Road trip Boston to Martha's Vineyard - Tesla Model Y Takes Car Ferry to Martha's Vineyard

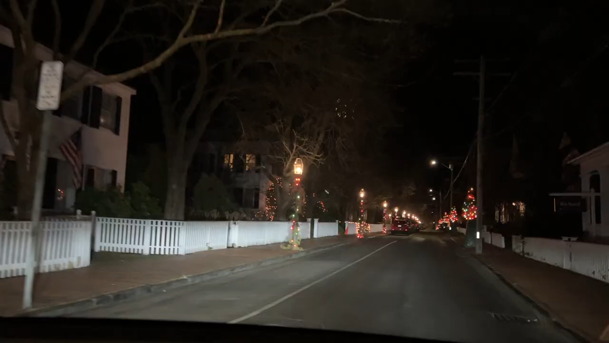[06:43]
So we're driving around Edgar Town and there are so many nice Christmas lights still up.
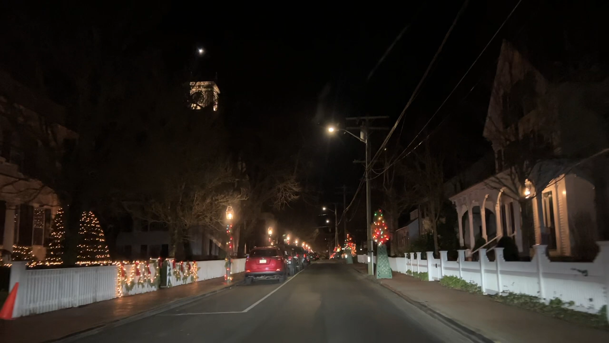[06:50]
It's super pretty and it's just so beautiful and especially at night it's just really nice to drive around or walk around.